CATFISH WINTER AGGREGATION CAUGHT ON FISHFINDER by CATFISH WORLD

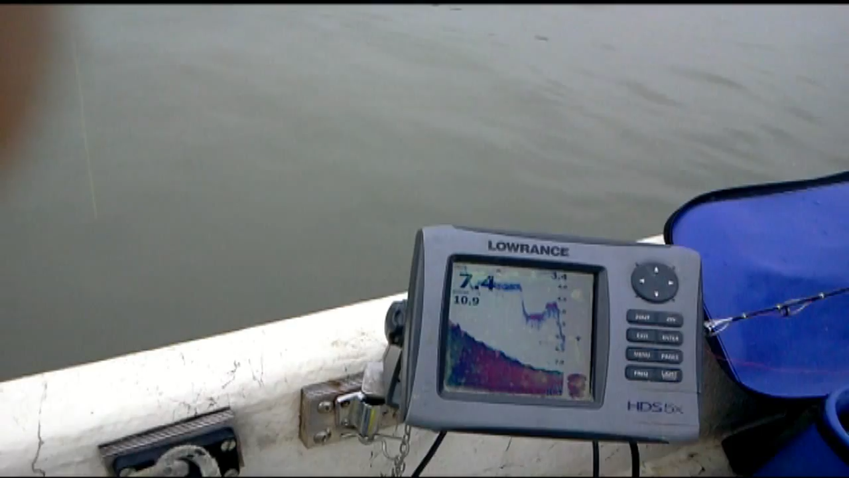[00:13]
allora quella è la mia esca ora vediamo quanti pochi pesci ci sono qua
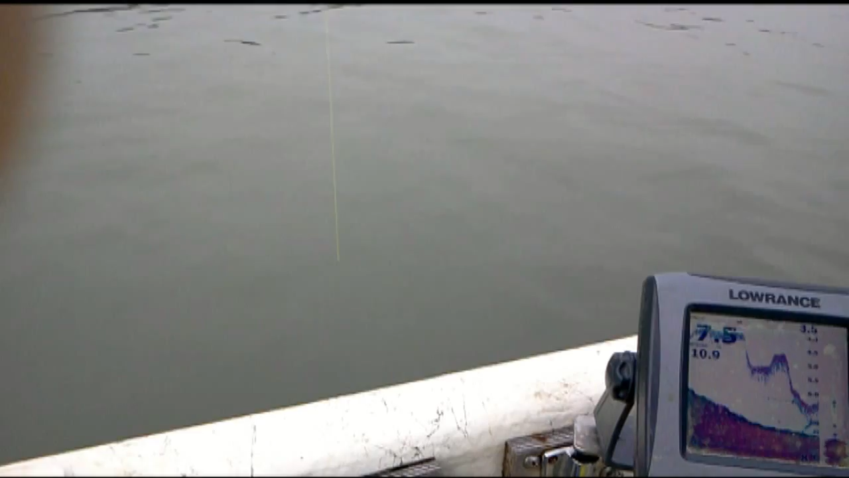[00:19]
pochi pochi
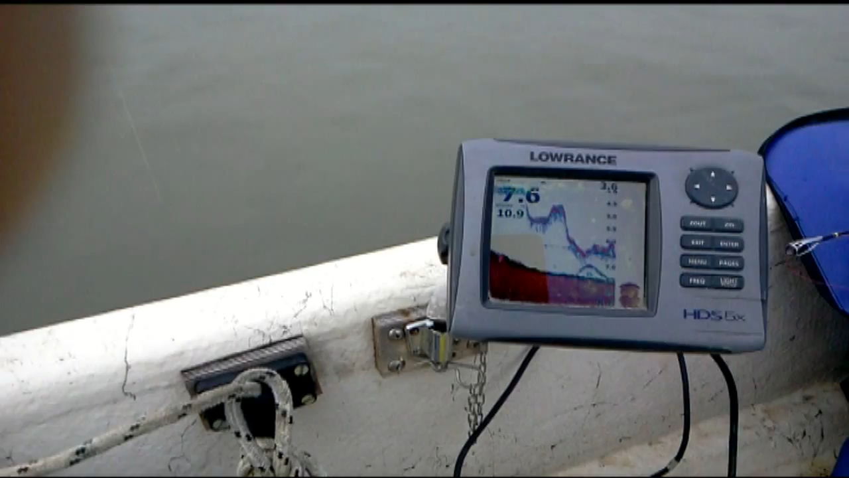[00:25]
pochi pochi
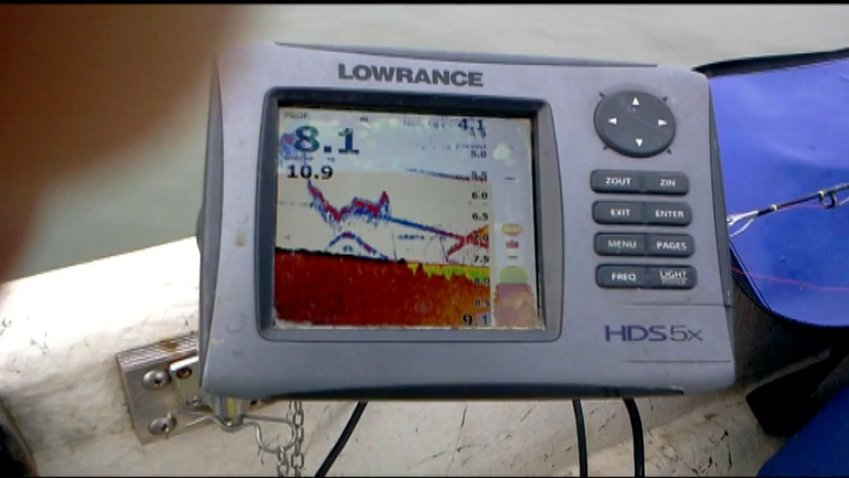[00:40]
ecco il primo che sale non so se notate le dimensioni del verro
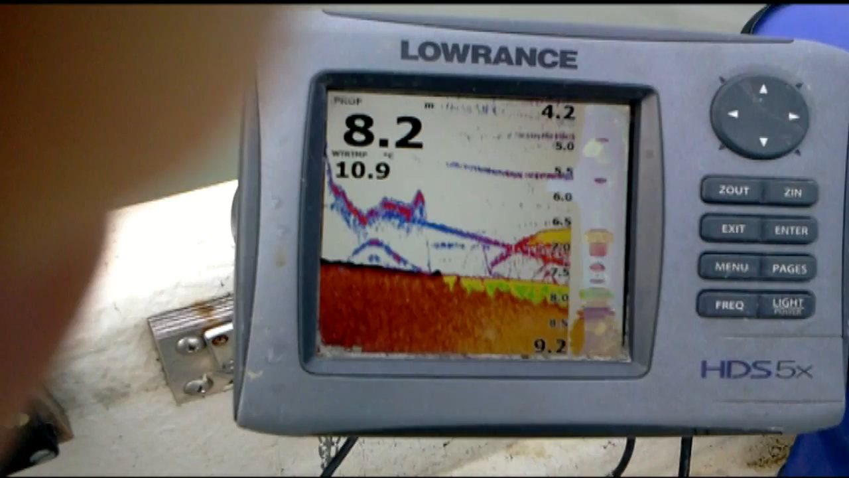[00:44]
che ora gli porto le esca davanti
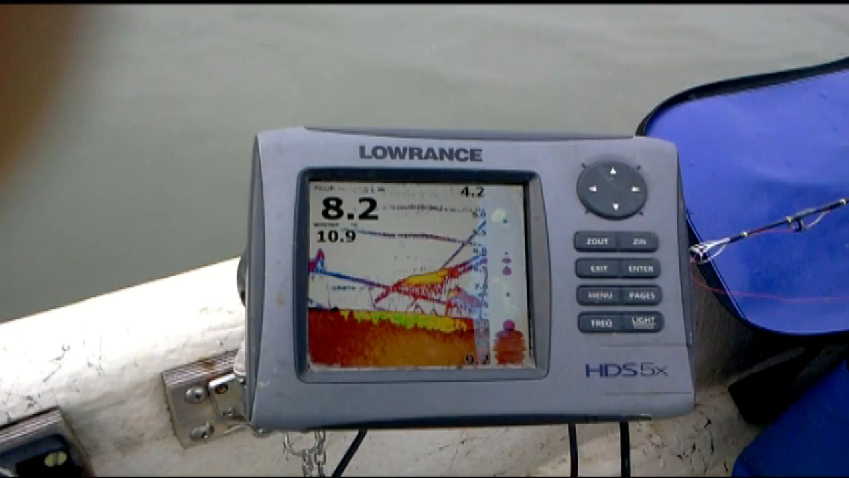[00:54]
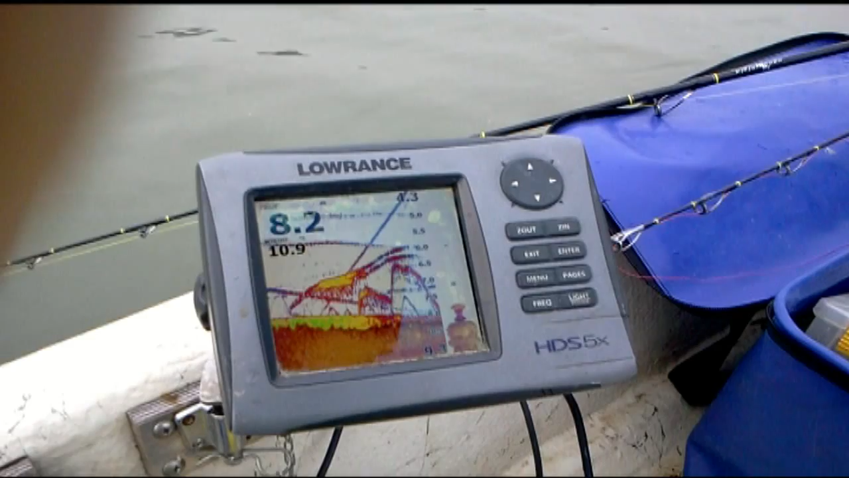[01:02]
è sparito dall'eco
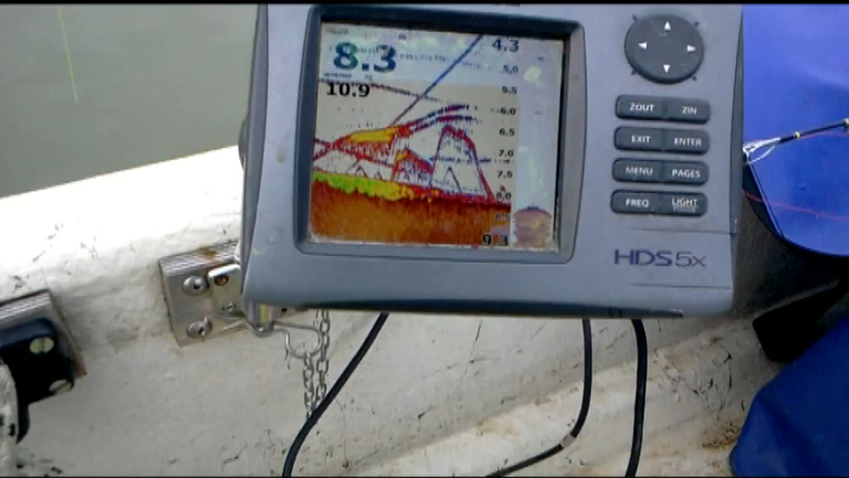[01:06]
ecco gli altri verri che si cominciano a muovere c'è questo qua verde che è un po' di tempo che sale e gira in mezzo all'esca ma non vuole mai mangiare io quando vedo degli archi verdi mi emoziono
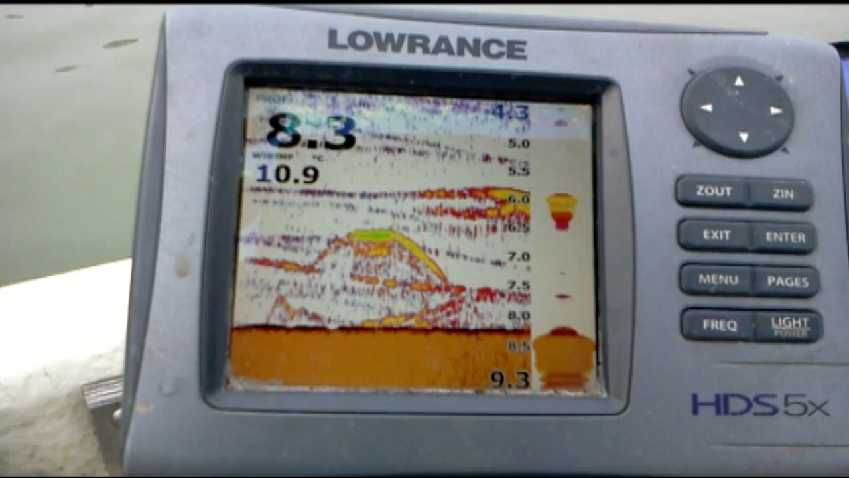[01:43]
ok adesso ce ne sono due sui sei metri enormi quello verde è sparito dall'eco ne sta salendo un altro dal fondo sul fondo c'è un po' di guerriglie ecco un altro lì che sale altro giallone due sono uno sopra l'altro
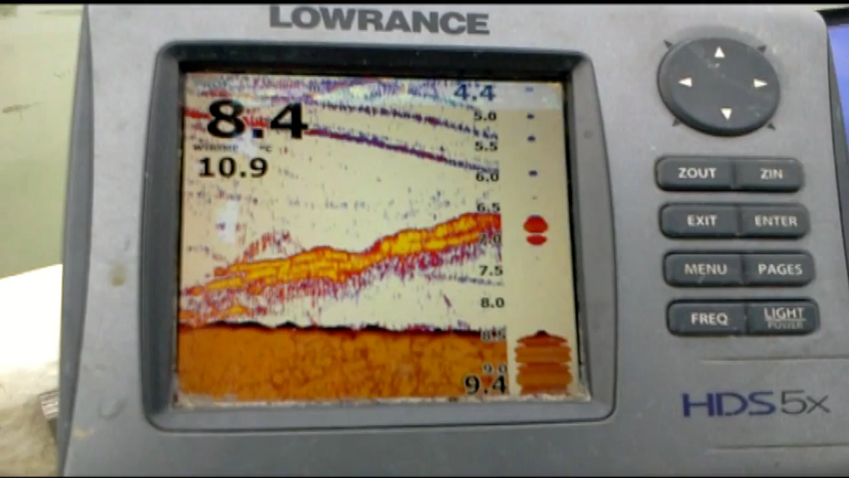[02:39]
sono due enormi a sette metri continuano a salire sono due perché si vede bene che è doppiata la linea eccoli che curiosano
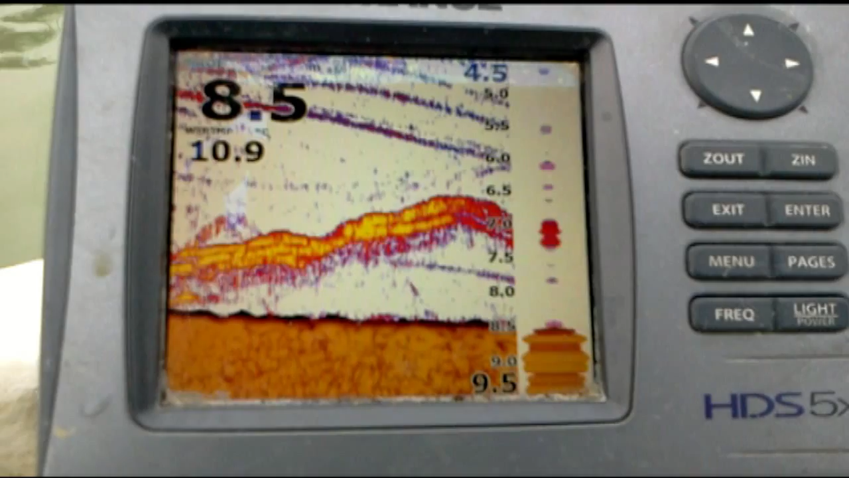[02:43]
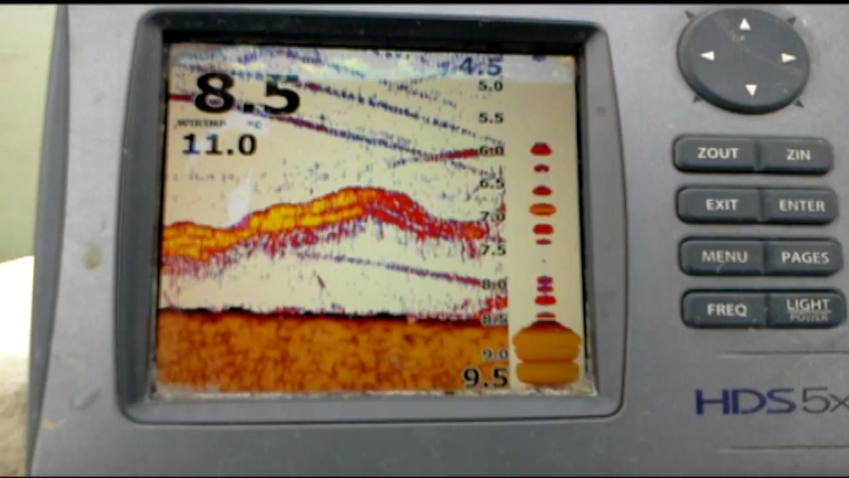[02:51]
ne è partito un altro un po' più piccolo dal fondo un altro ancora
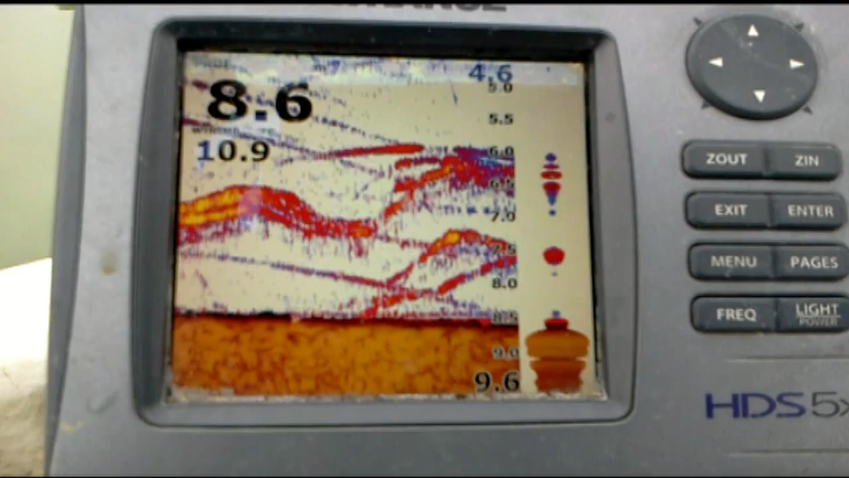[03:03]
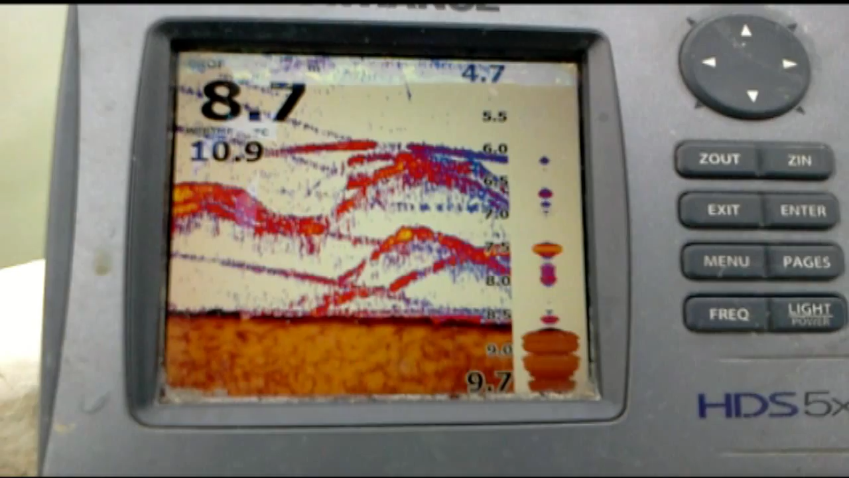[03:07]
adesso ce ne sono uno sul fondo e uno sui sette metri e mezzo
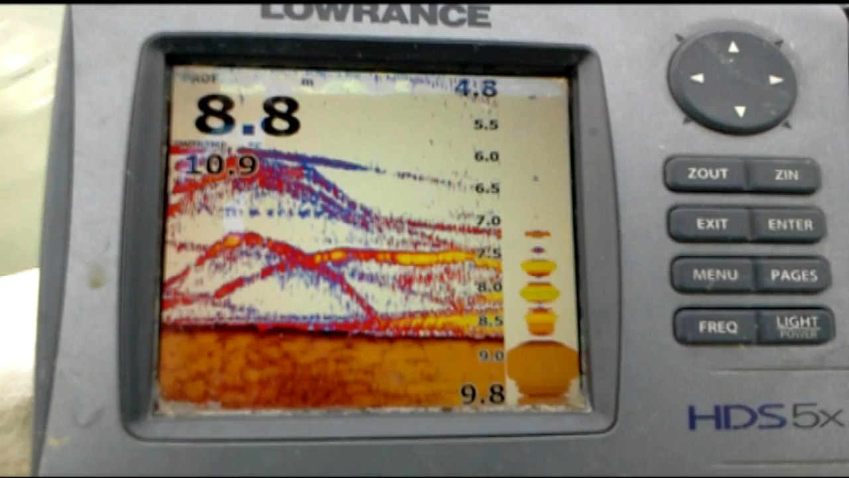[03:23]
la mia esca sta rasando il fondo intorno agli 8 metri 8 metri e mezzo non si vede nell'eco ma vedi ecco ora siamo in mezzo a un famoso balloon de fish ecco il verdone c'è ancora il verdone in mezzo questo deve essere al minimo 2,50
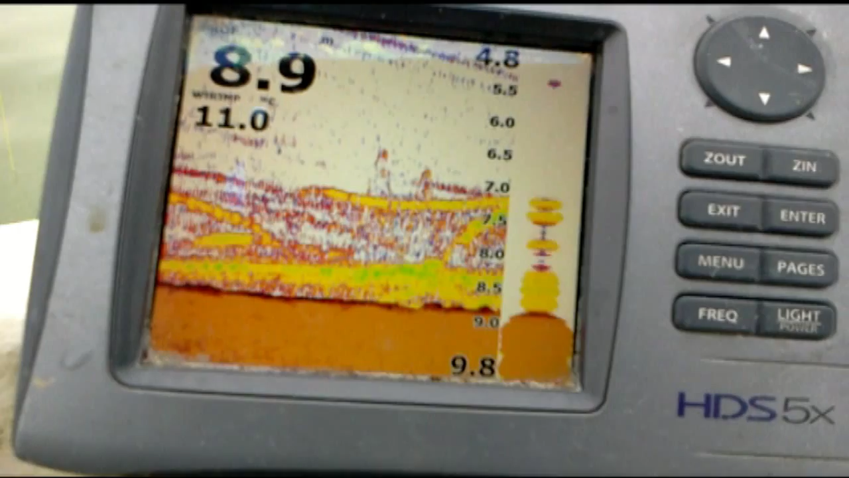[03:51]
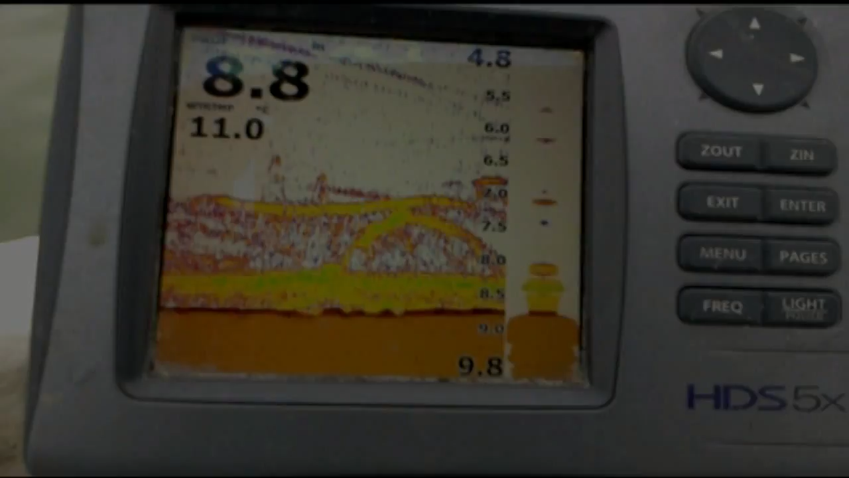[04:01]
volevo solo farvi vedere quanti pochi pesci ci sono in questa buca c'è proprio due o tre tutti piccoli è raro vedere delle scene di grossi pesci giallo verdi di queste dimensioni che girano intorno alle esche ma non gliene frega niente